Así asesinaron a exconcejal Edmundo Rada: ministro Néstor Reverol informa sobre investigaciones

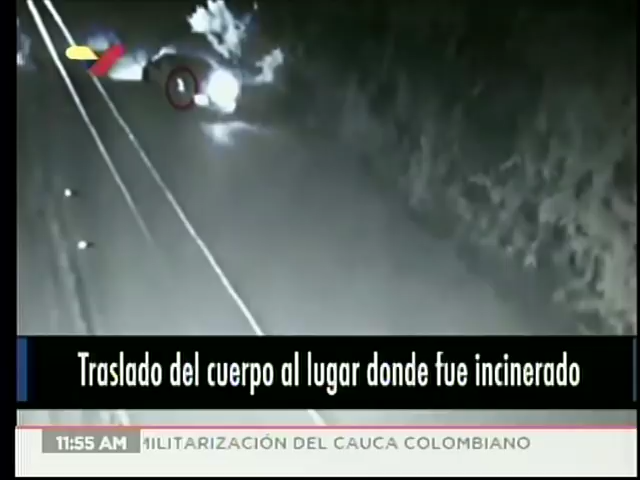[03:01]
La particularidad es que le falta un bombillo en el stop izquierdo.
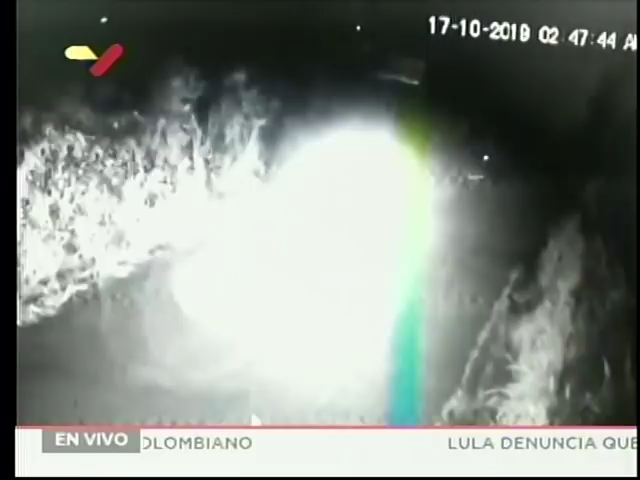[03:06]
Igualmente se observa cuando en el lugar
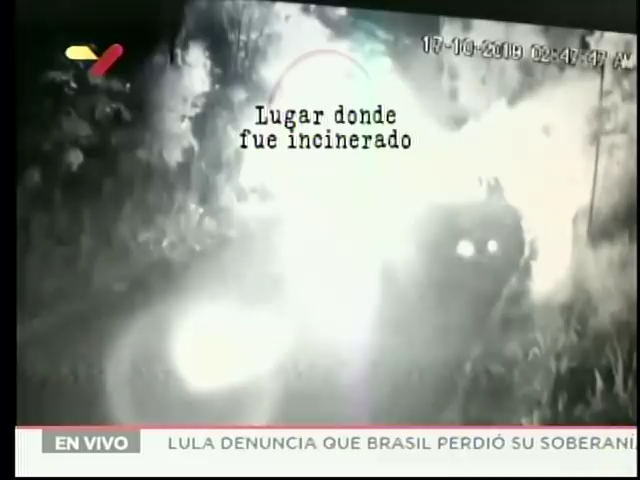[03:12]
donde dejan al fallecido y se devuelven, ahí se observa una moto de alta cilindrada tipo enduro.
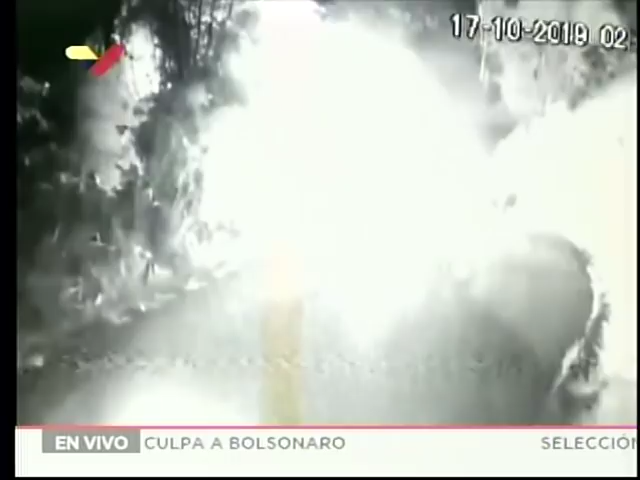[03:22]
Eso nos llevó al análisis
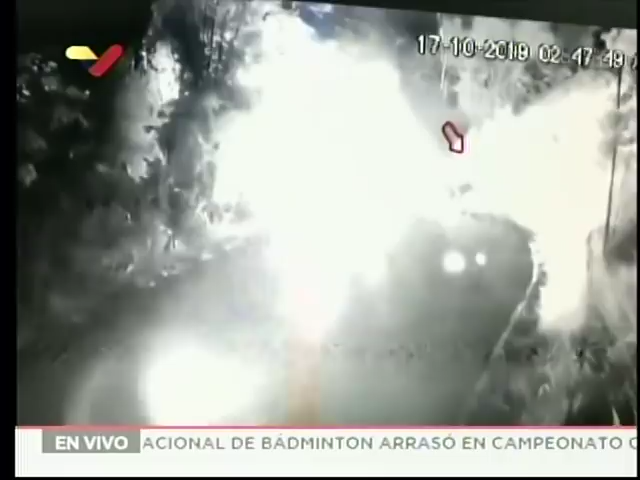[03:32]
de ese video para identificar esos vehículos.